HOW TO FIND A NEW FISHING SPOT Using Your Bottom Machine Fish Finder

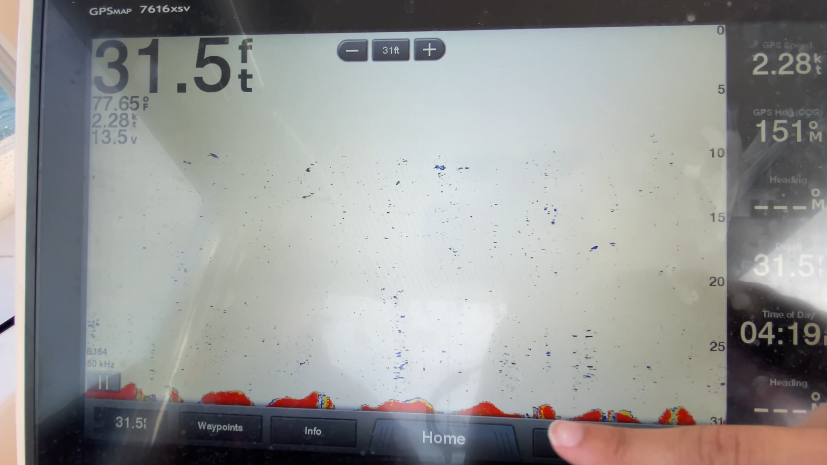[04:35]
On screen: depth 31.5 ft, water 77.65°F, speed 2.28 kn
All these little white, light blue spots, if it's fuzzy looking, it's typically bait. If it's a really hard structured dot, then it's typically a fish.
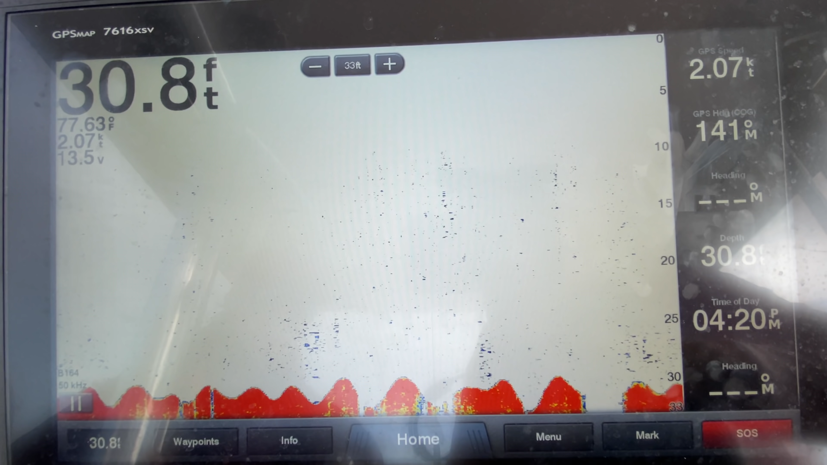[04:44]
On screen: depth 30.8 ft, speed 2.07 kn
While we wait for something a bit more promising to show up on the screen, let's talk about the bumps on the bottom. Yes. So you see how these red bumps, they go up and down, up and down, up and down.
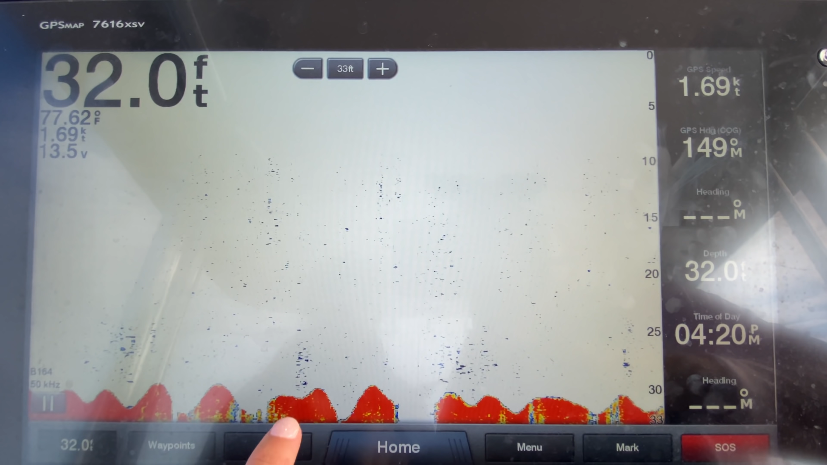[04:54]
On screen: depth 32.0 ft, water 77.62°F, speed 1.69 kn
That is actually not what the bottom is doing. That is what your boat is doing in the waves. So it's reading the bottom depending on how far the boat is from the bottom.
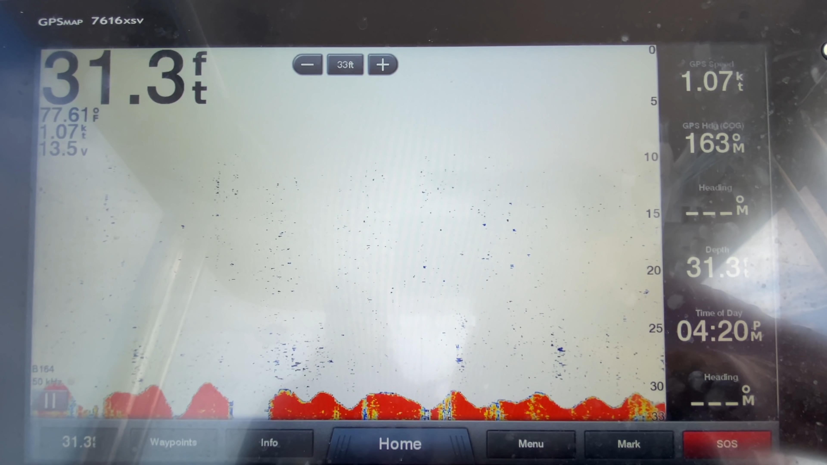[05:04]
On screen: depth 31.3 ft, water 77.61°F, speed 1.07 kn
I hope that made sense. Think about it. If you're at the top of the wave, you might be in 32 feet of water. At the bottom of the wave, you might be in 30 feet of water. And that is what those bumps are. And here we go. That looks good. So now I'm starting to see something a little bit interesting. It's not just red. We have blue and yellow that's sitting right on top of the red.
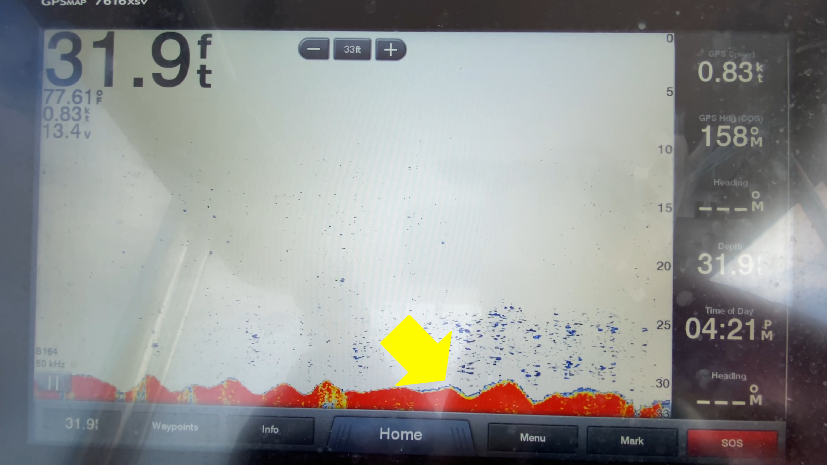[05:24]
On screen: depth 31.9 ft, water 77.61°F, speed 0.83 kn
Not only that, we have all these blue dots above it. So that could be bait sitting above something. And that is something good to look for. So that might be something to keep in mind.
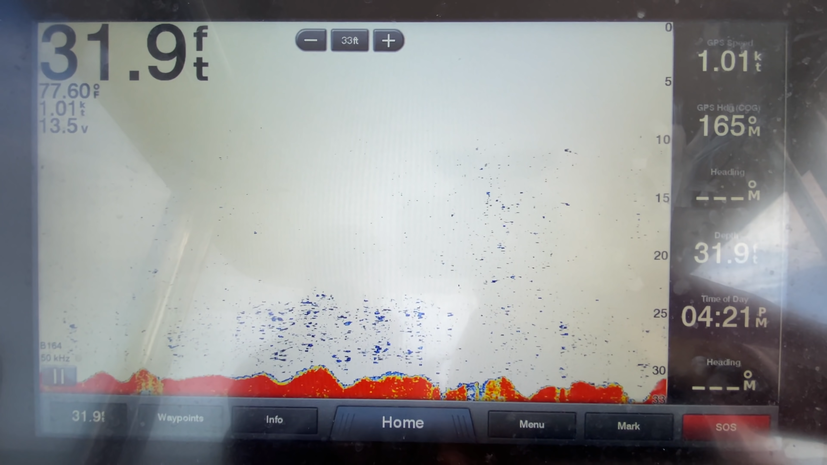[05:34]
On screen: depth 31.9 ft, water 77.60°F, speed 1.01 kn
Maybe go ahead, push mark on my screen, but keep driving around and keep looking. And just remember, I had that spot that kind of looked good.
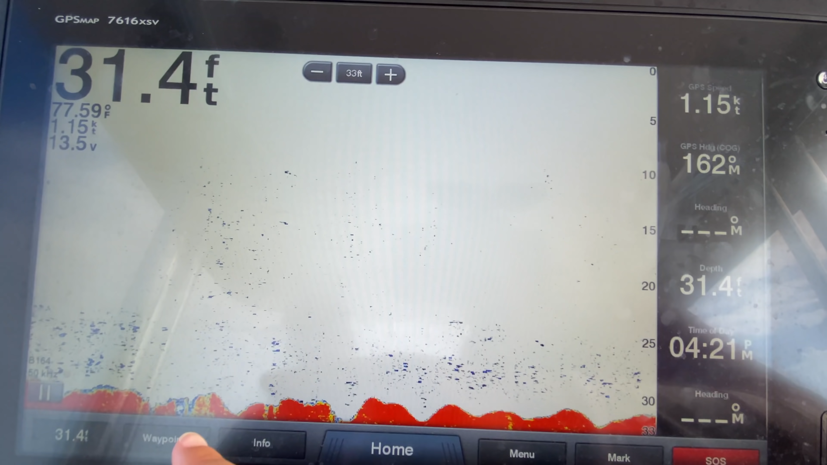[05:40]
On screen: depth 31.4 ft, water 77.59°F, speed 1.15 kn
You can see that that area that we saw is now on the far left side of the screen, which means that it's pretty far behind the boat. And we're just going to keep paying attention to what's coming in live right now. And again, while we wait, we were just talking about the bumps on the bottom being the waves.
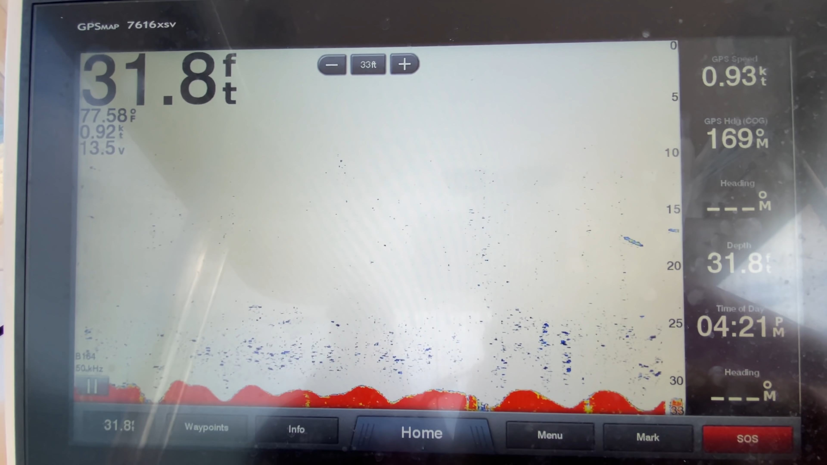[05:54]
On screen: depth 31.8 ft, water 77.58°F
So on a calm day, guys, your bottom machine might look less bumpy. And hey, let's take take a look at this. I see these hard lines, these hard marks we have up here, little boomerangs.
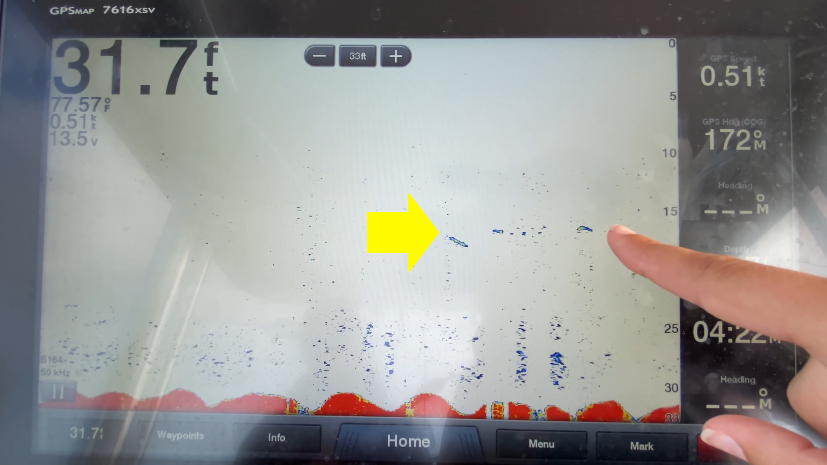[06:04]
On screen: depth 31.7 ft, water 77.57°F, speed 0.51 kn
Those look like fish. Now we know our fishery and every fishery is a little different. But I know that down here in the Florida Keys,
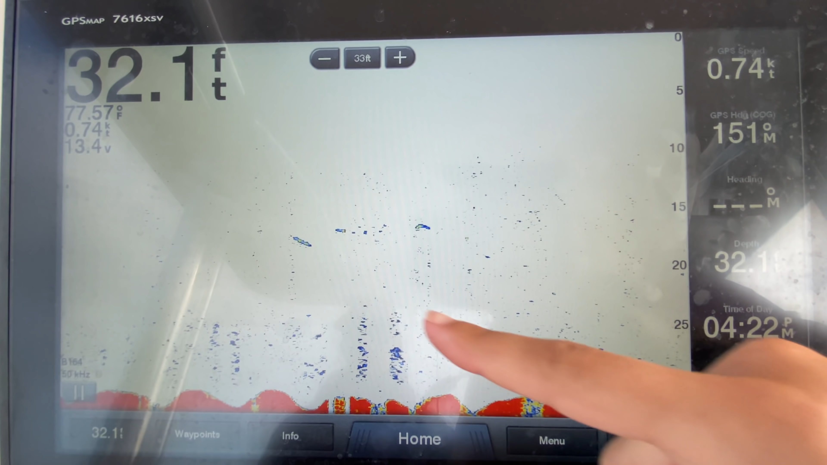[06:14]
On screen: depth 32.1 ft, water 77.57°F, speed 0.74 kn
typically a yellowtail snapper will not be 15 feet up into the water column. It will be lower.
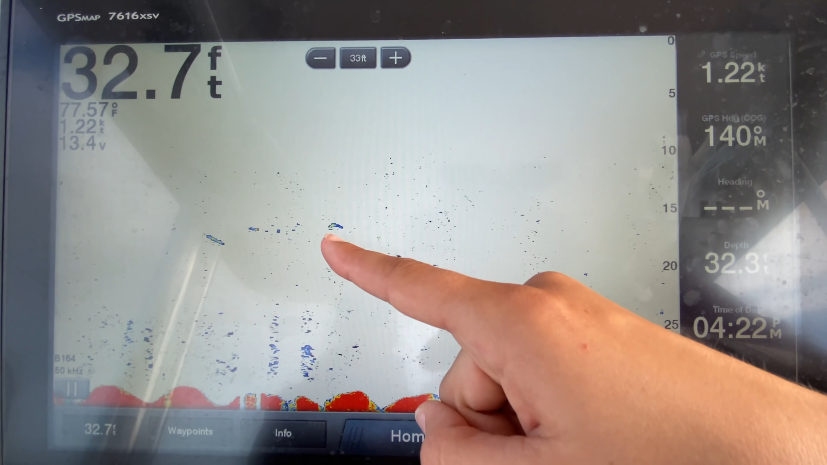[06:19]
On screen: water 77.57°F, speed 1.22 kn
So that would be something swimming by. It could be a shark, a small shark, could be a massive blue runner,
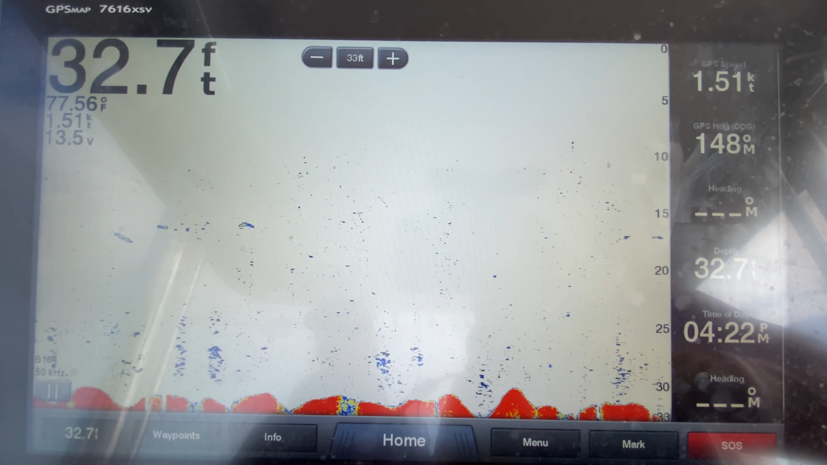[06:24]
On screen: depth 32.7 ft, water 77.56°F, speed 1.51 kn
a huge blue runner, it could be a cobia, it could be a kingfish. It could be anything, guys.
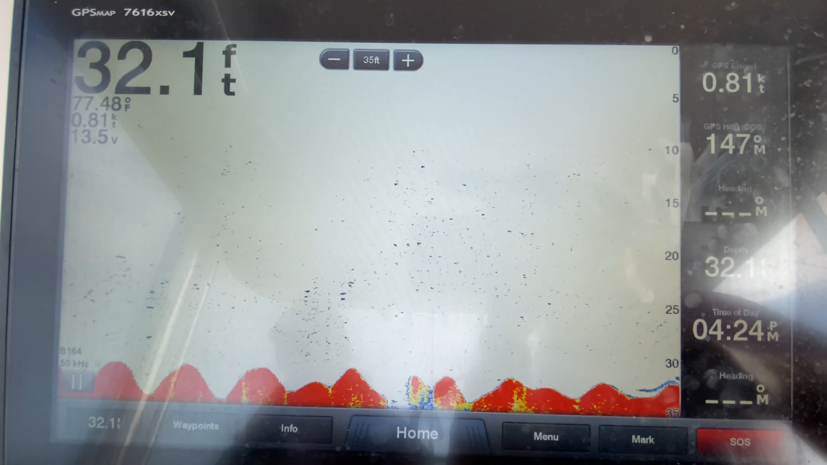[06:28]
On screen: depth 32.1 ft, water 77.48°F
I like this. I like that a lot. See that, guys? That is close to the bottom.
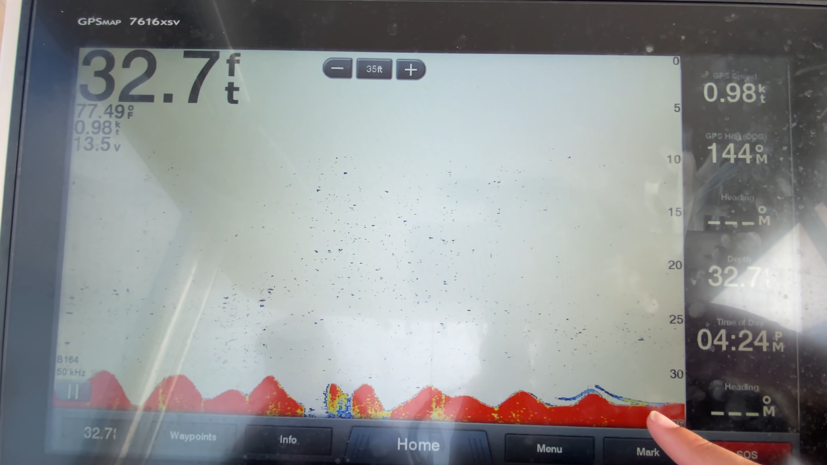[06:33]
On screen: depth 32.7 ft, water 77.49°F, speed 0.98 kn
Those could be yellowtail snappers. And that's what we're targeting right now. So yeah, I like the dark yellow that we have. Okay, see, that's continuing to look good, too. Oh yeah. Oh yeah. Oh yeah.
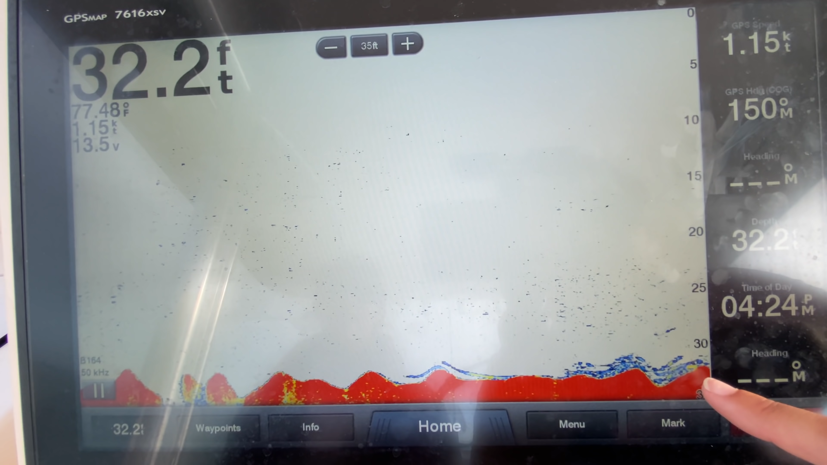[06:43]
On screen: depth 32.2 ft
That looks great. I'm going to hit mark. I say we give this spot a try. Hit mark and this is where we're going to try.
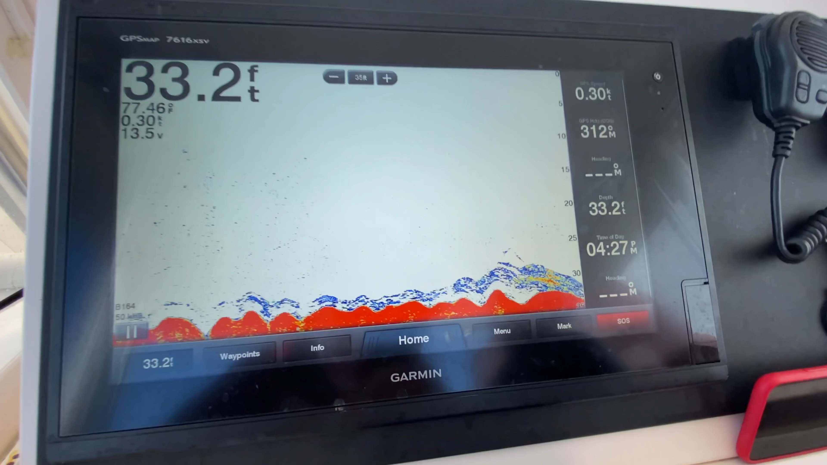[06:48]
On screen: depth 33.2 ft
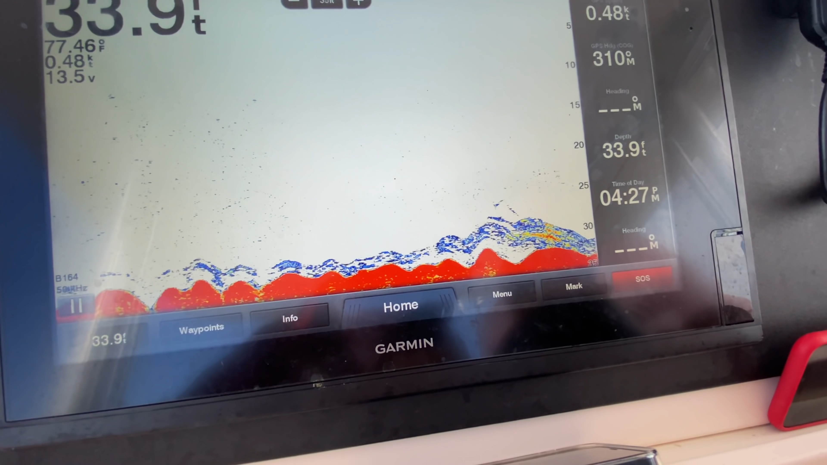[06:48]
On screen: depth 33.9 ft
This area is continuing to look promising as we catch our drift. You guys can now see what we're looking for, what we want to see.